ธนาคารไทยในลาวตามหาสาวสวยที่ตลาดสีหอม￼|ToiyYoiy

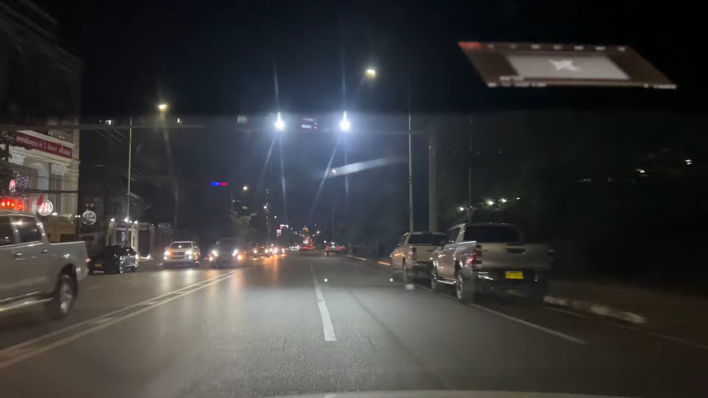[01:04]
เศรฟินความือทราบนี้จะเป็นทานคาร ICBC อยู่บริย์ไฟแดงตอนนี้ต้องกำลังสีเดินทางไปบริเวณแถวแถวแค้มของสบายแถวแถวแค้มของ พาทุกคนประเบิงทานคารไทยยู่ในเราแล้วเธ็นดีแห spoil ฮีเซ็นดีเลยแต่ว่า Sen explained as to meทดีังคืนโทษบาท,ทรowsมิบระหรือทนาคารกรราบเถอ
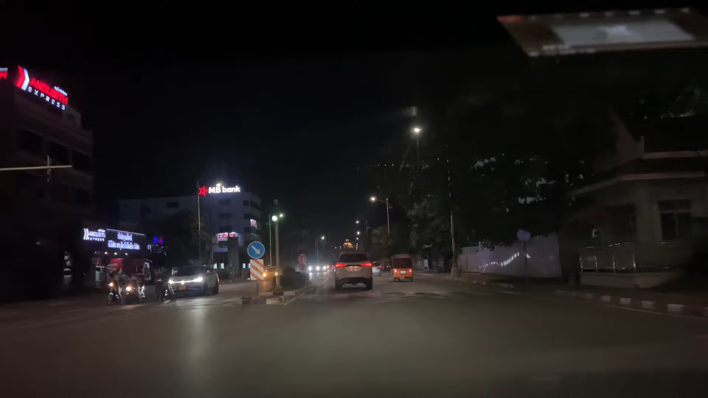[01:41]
้ำถ้าหาทนทนจะทำล้านสร้าง類 CGI เกินเถστε berusข้างหน้าต่อ ง้ามงามงาม ทุกคน ท่านวนนทธิ์นเนาะอาจิฟ้าคับเป็นเซเท่า แบบเสร็จที่ง้ามที่สุดในประเทศเรา หรือ Tiny ๆเดี๋ยวพาทุกคนไปเบิงน้ำกันตอนนี้นิกา วันาฐนาฐานงามขำคืนอยู่บริเวติประตูไซนิกาถือว่าหน้าท้องเที่ยว น่าจะมาหลายพอสมควร
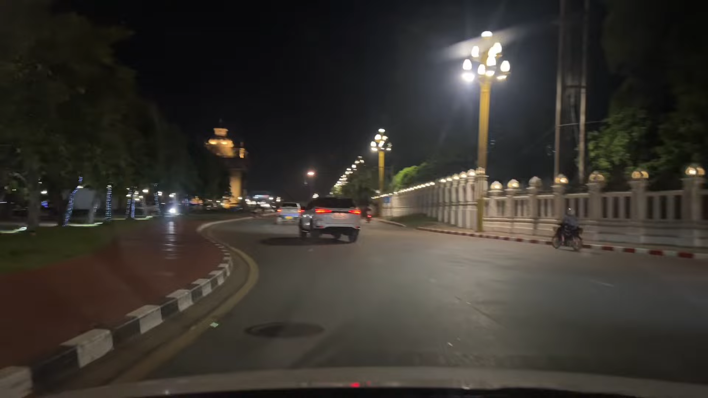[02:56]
นี่ก็คือปะตูไส ในยามคำคืนนะทุกคนการเจอได้มีการมาทุกคน Heh,
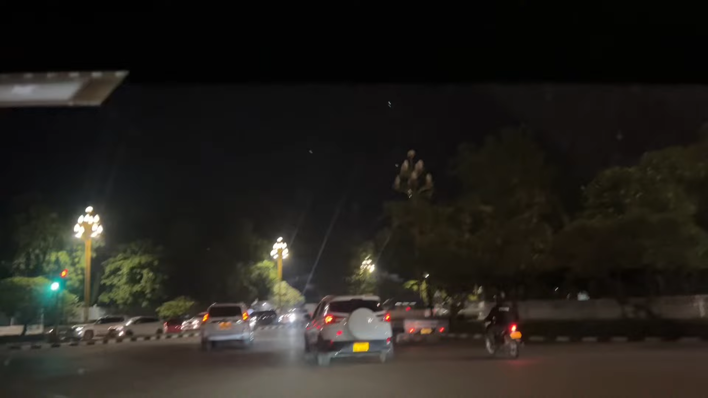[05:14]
ร้างเดอให้ดีดีกว่าค้าเฮ็ดเวียกอยู่อ่ะ มาว่ะนะ ตอนนี้ทั้งสองอันกันไหมมันบ้อยตนคอย โอ้ว มีรถจับมา ตายล่ะ ไปทั้งในดีนอ้อวนี้น่ะชาวิ抒 pumขับรถอยู่ทุ่คนอ้านี่แมปแมปไซ่อยู่แมปไซ่อยู่น้องน่ะ
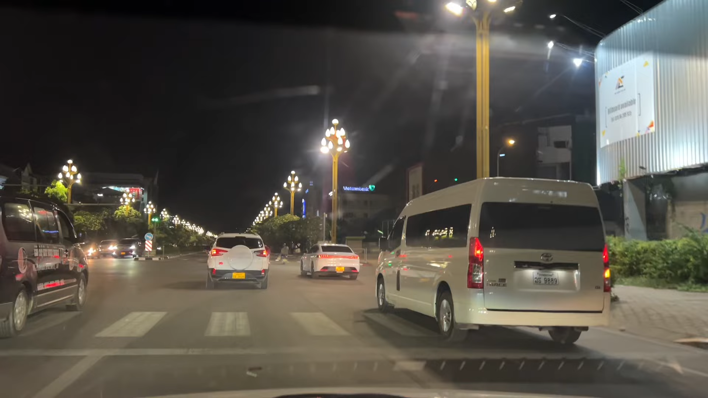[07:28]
ให้จริงอันนี้ก็เป็นธนาฆานเบียตนาม bolอันนี้ธนาคารเจียโดิวีนั่นอ multinazulนี่ทุกคนมีธนาคารกลุ่งสี่เนออยู่นี่
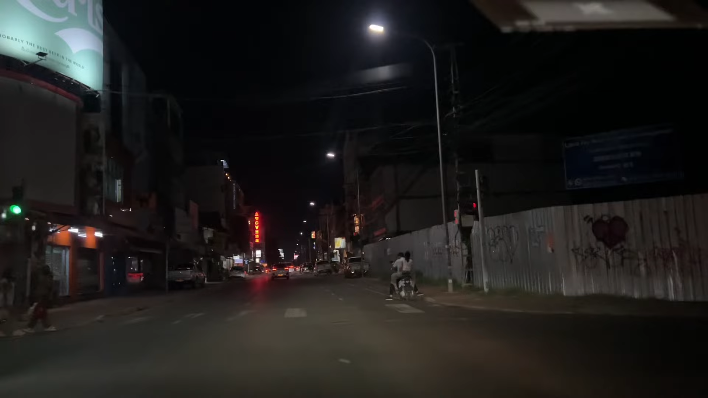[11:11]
นาคารกุงเทพทนาคารไทยพานิทย์ At a nurse ทุกคน vindenหลักกัสิก่อนไทยนะ windsуется อาณ นั้นกับคือมี อะไรทุกคนแต่ว่าตอยอาจจะไป สweisทุกส้อก ทุกมุ้มหอดถานซะไทยทางกุงเทพเพื่อว่าจะเปิดตรง reparit ตรงว่า